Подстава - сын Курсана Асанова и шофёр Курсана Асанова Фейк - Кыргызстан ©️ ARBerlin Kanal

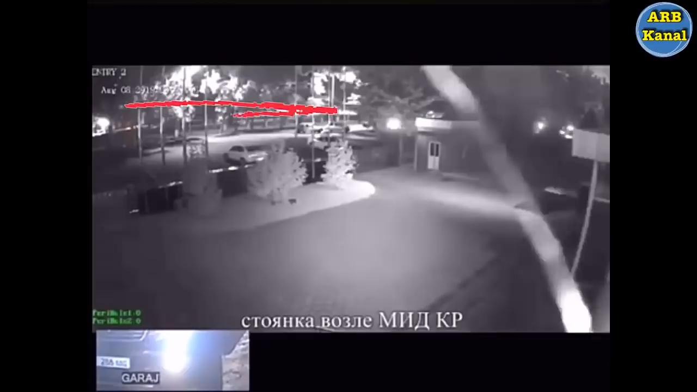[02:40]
ждет сына Курсана Асанова для передачи документов. Как такое возможно? Мы все видели, что 21.05 Курсан Асанов вместе со своим шофером
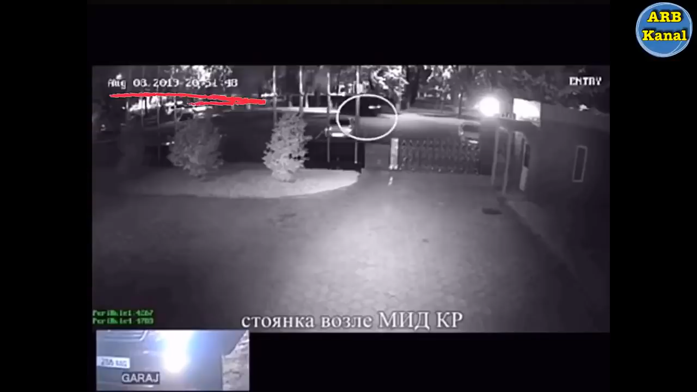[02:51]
находился на территории МВД КР и никуда в этот момент не выезжал. Кто находится в этой машине и ждет сына Курсана Асанова для передачи документов?
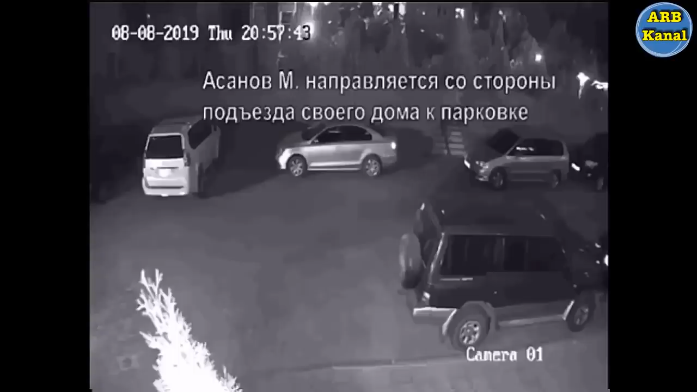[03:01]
Теперь переходим к видео с сыном Курсана Асанова. Время 20.57.
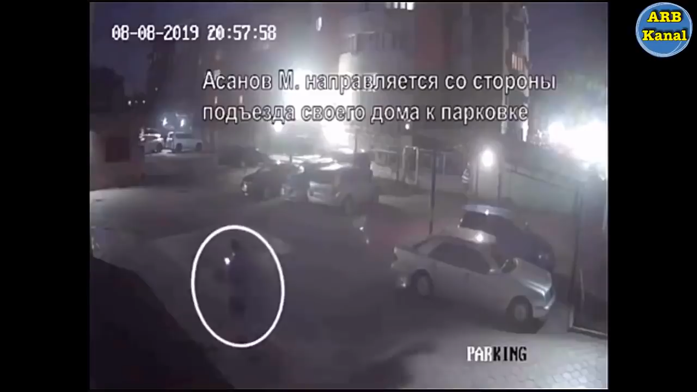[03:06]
По данным, указанным в деле, сын Курсана Асанова выходит из подъезда и направляется к стоянке,
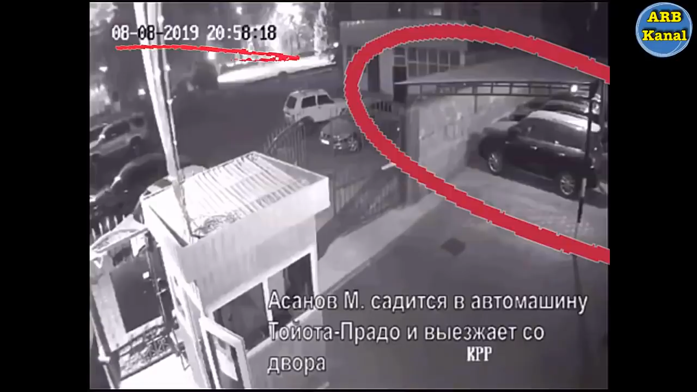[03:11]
где он подходит к своей машине. Но мы не видим, что машина с сыном Курсана Асанова заводится и покидает стоянку. Запись на этом моменте обрывается. Во сколько выехала машина и где она была, неизвестно.
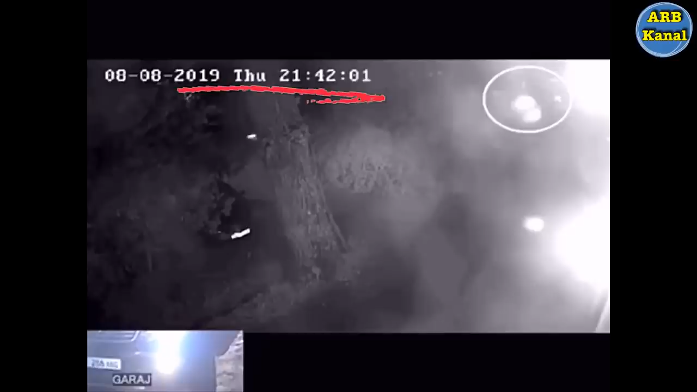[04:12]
Время 21.21. Он уже въезжает на территорию МВД КР.